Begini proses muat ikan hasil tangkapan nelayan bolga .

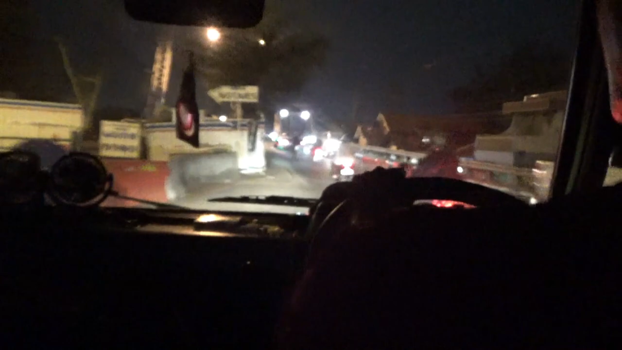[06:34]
Arahnya arah ke kota, soalnya ke Jalingkut, lewat Jalingkut itu macet bos, lagi ada kemacetan di Jalingkut, jadi kita ambil arah yang menuju kota supaya cepat masuk.